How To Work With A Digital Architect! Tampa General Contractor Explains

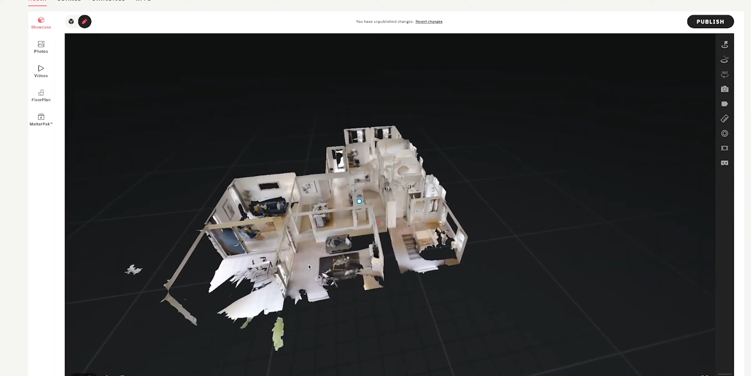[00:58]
So it spins around and it gets a plot of the distance from itself to all the points in the room. You can take that and you can pull a floor plan off of it. So we take a 3D map and we take it down to 2D.